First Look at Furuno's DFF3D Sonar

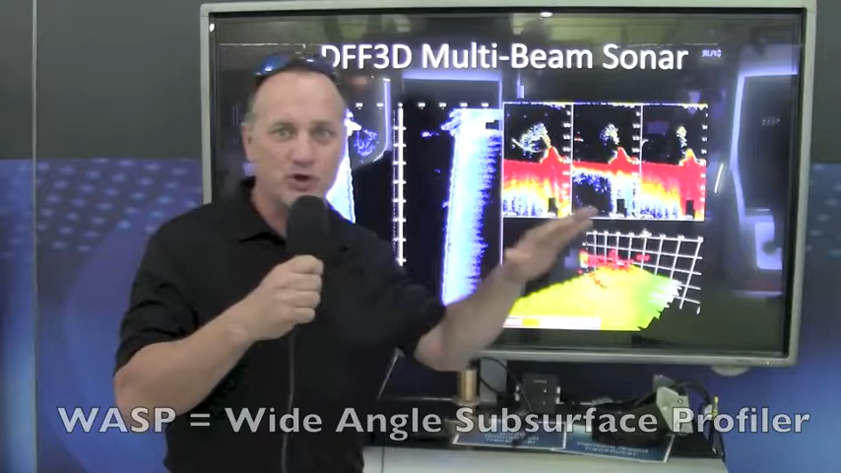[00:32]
very expensive system, and we've created a more recreational product based on the same technology.
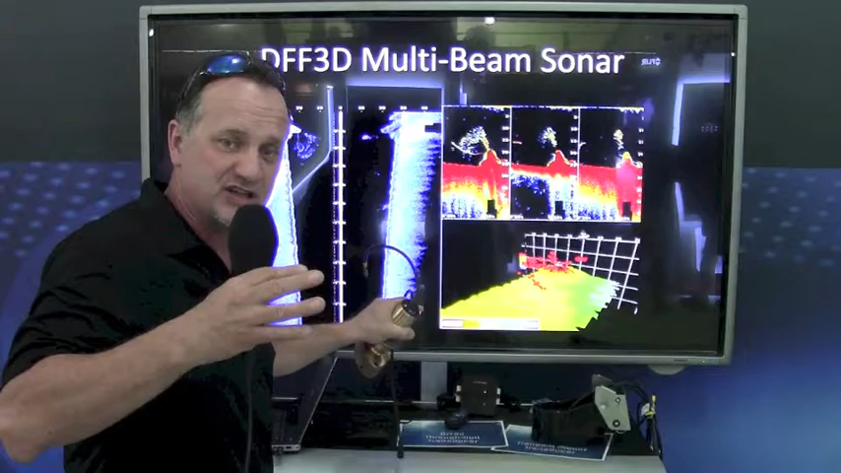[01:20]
with those products, you actually miss the actual what's bottom underneath the boat, what's underneath the boat. With this product, we have a full kind of a cross-sectional scan that actually
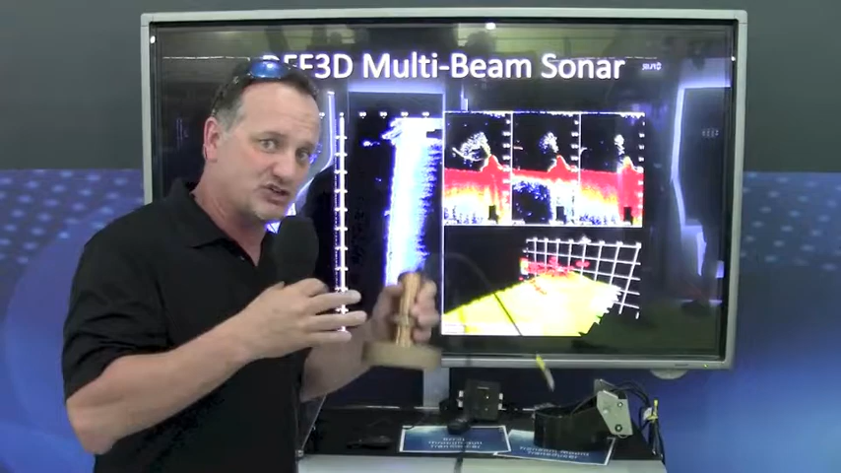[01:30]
scans completely and very quickly using that phased array technology.
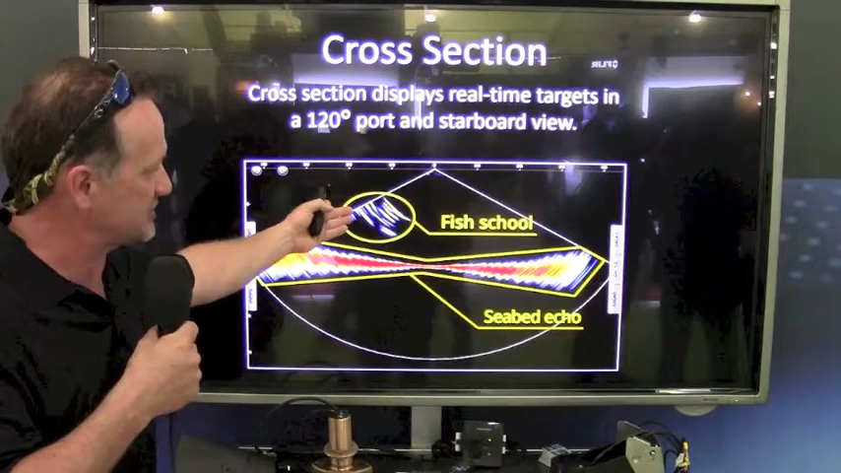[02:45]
When we go here, we can see how these fish are off to the side of the boat, and you can see the whole bottom echo without losing anything in the middle.
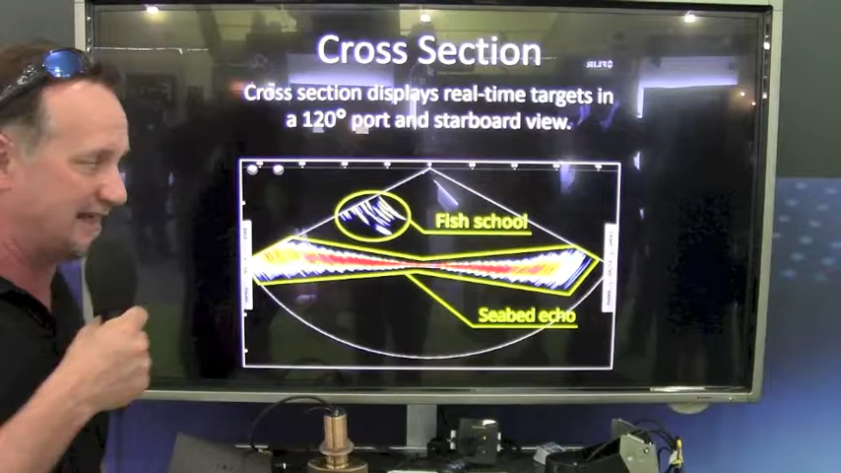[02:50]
That's a key feature of this product. So it gives you real time 120 degrees.
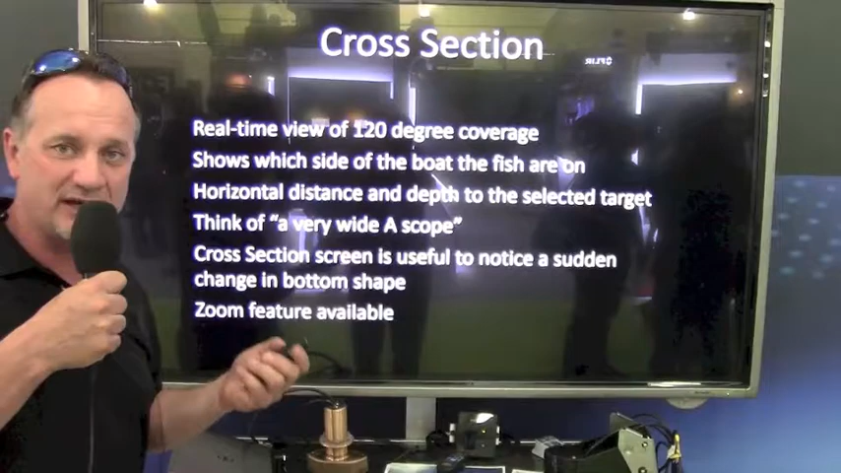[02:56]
It's like a wide screen a scope all the time, but it can be set up in side scan mode as well.
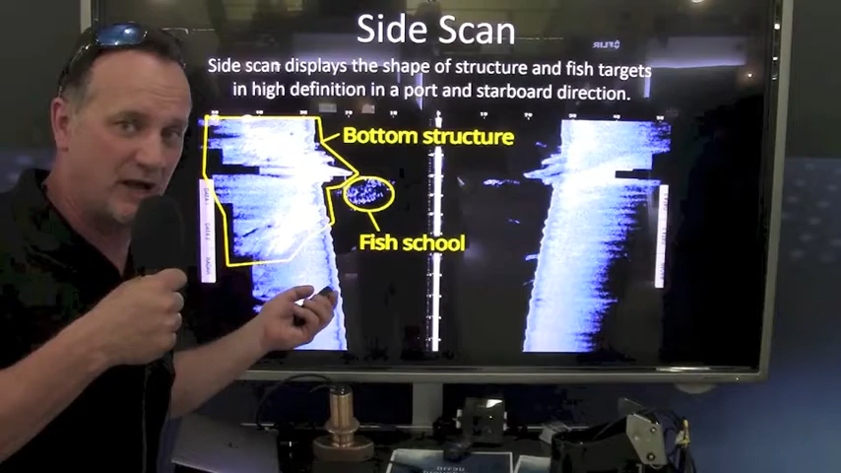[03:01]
So you can see here's a side scan mode where I can look at detailed fish on the bottom,
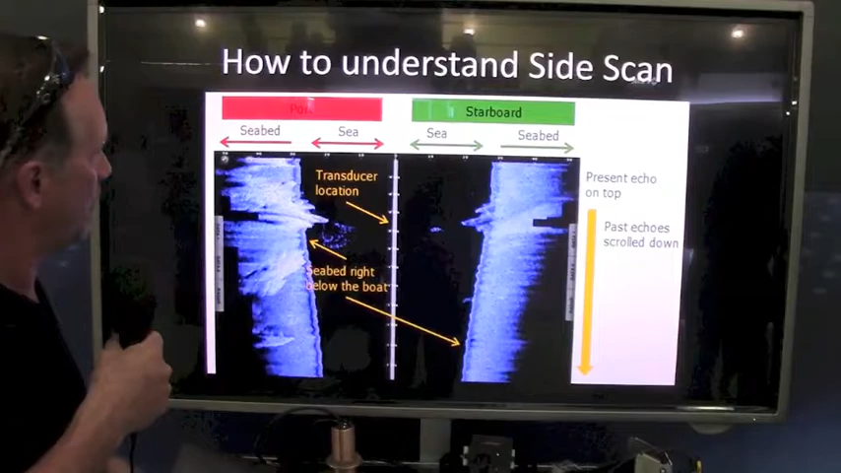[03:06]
or I can actually look at where, how far back in history we go to.
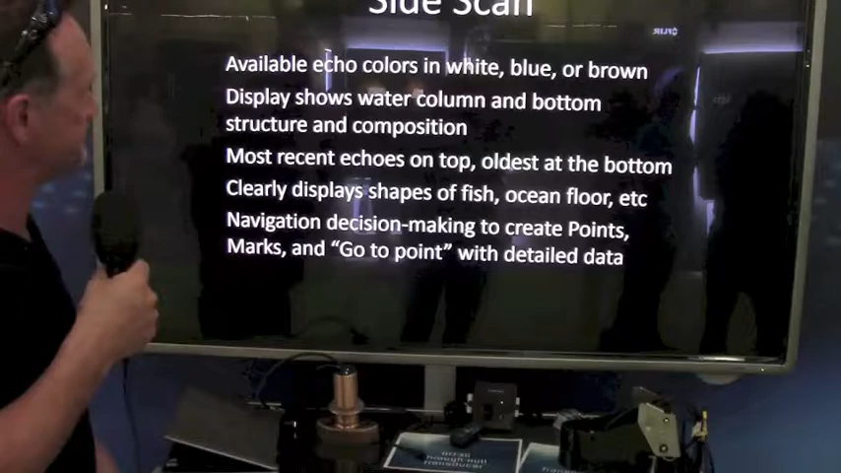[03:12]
And it also has a triple beam presentation, which is really nice.
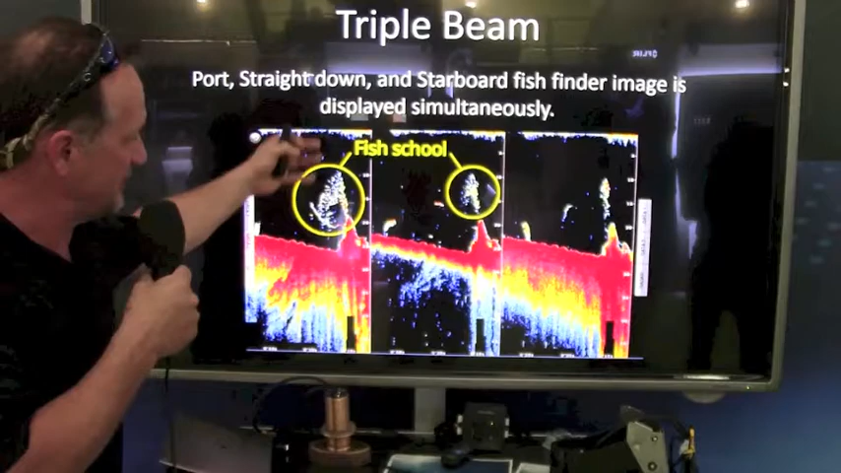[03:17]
So in the triple beam presentation, the left side of the screen, the beam on the left side is what's on the left side of the boat,
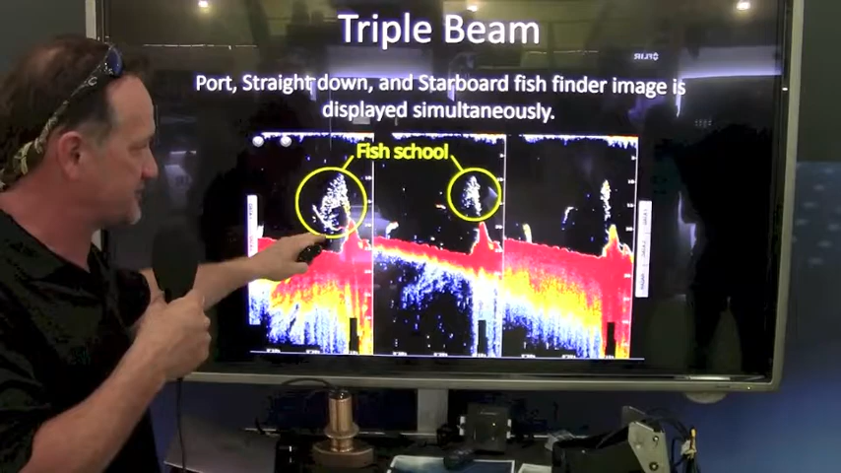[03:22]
or the middle beam, what's under the center of the boat, or the right side or starboard side of the boat as well.
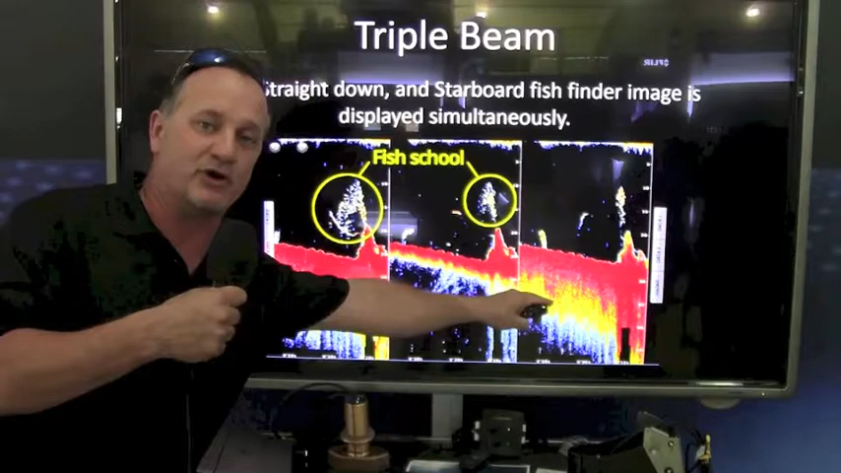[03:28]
We can look at all three simultaneously with one single transducer, and that's basically unheard of in the market.
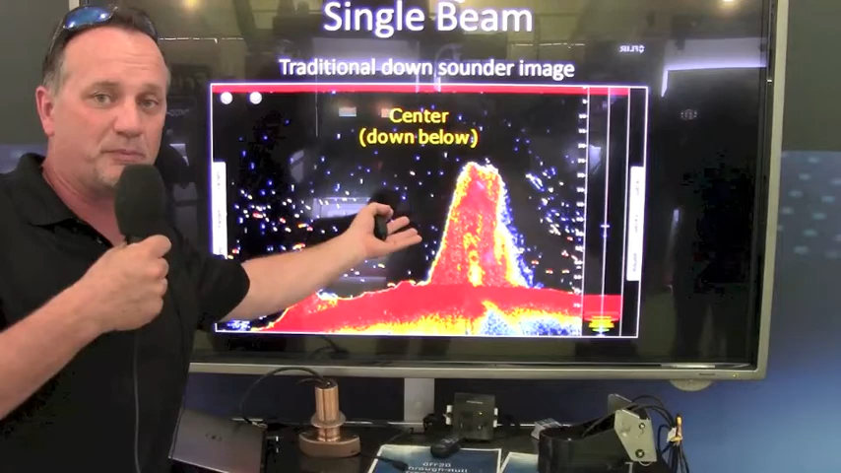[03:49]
Here's a single beam presentation as well, but one of the key aspects of the product is they use a much lower frequency than some of our competitors' products.
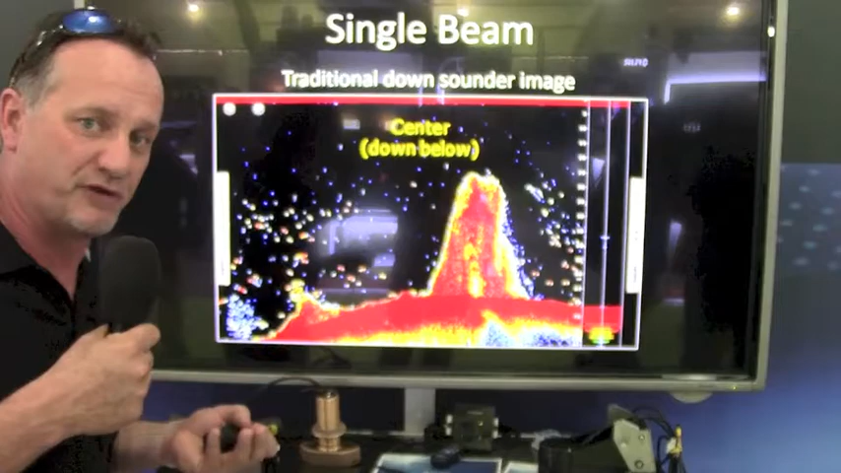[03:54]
Our competitors' products are using maybe 400 to 700 kilohertz frequencies,
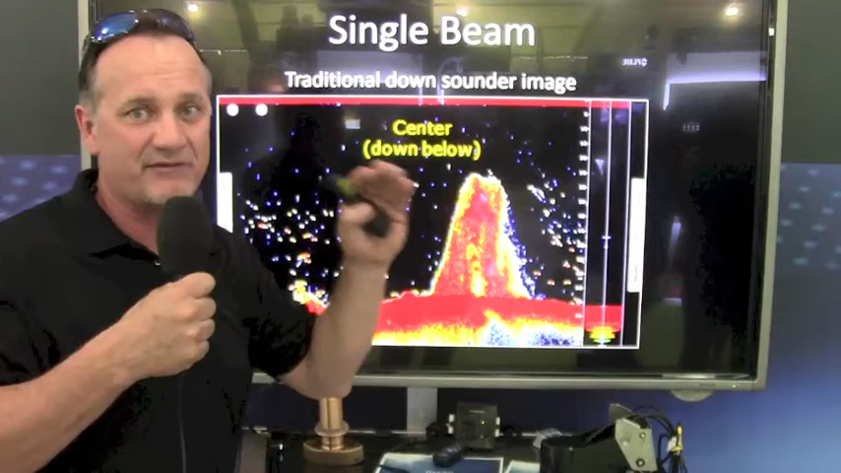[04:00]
and those are designed primarily for the freshwater market.
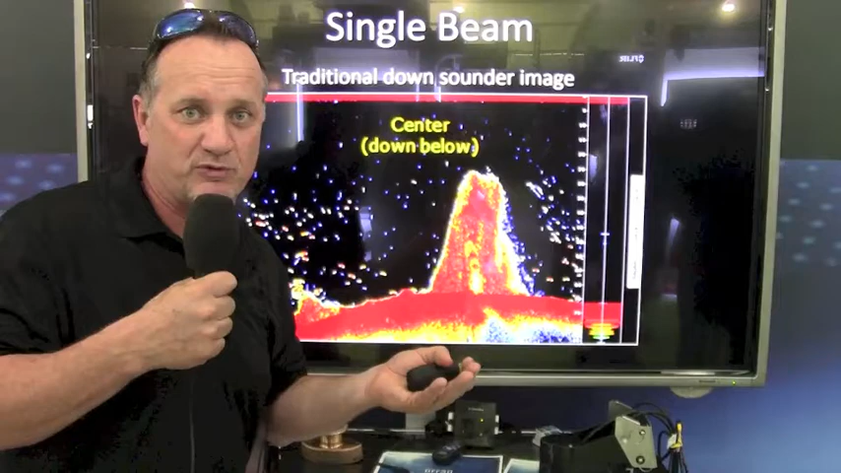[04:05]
You can use those products to see really nice tree branches or pipes in shallow water,
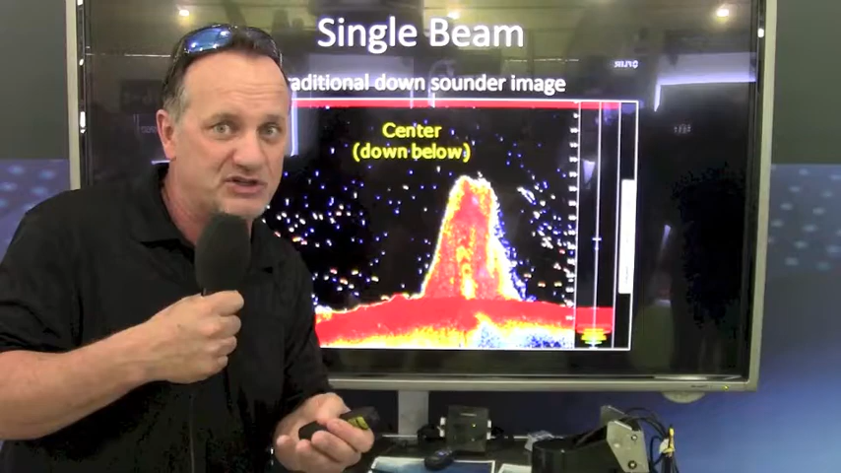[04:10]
but this product uses 165 kilohertz, which is a key difference.
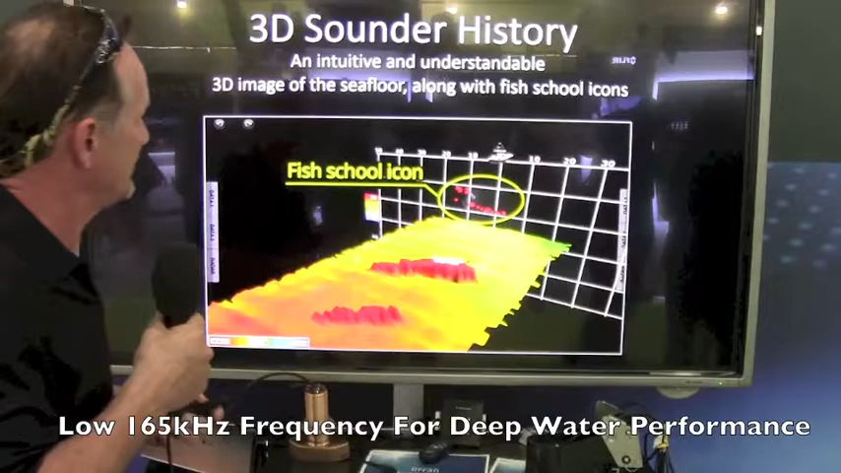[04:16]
So that 165 kilohertz allows us to pound down or sound down to about 1,000 feet directly
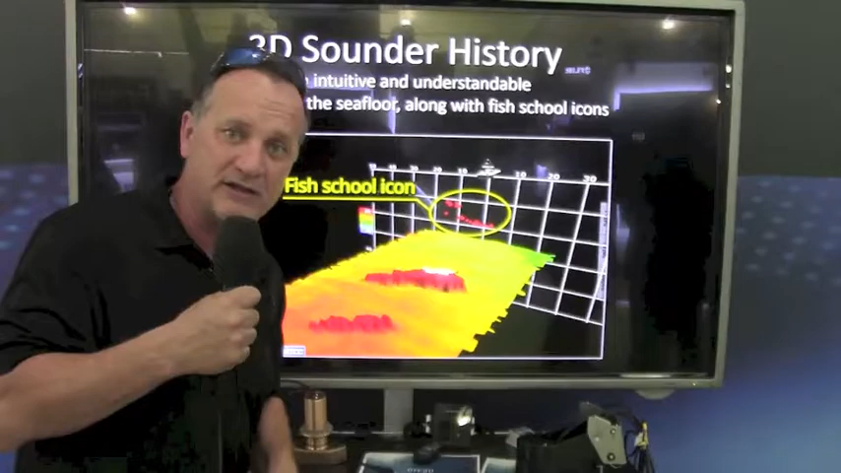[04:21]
under the boat and up to 600 to 700 feet on the sides of the boat. Here's a 3D historical presentation of the kind of images that this system can generate.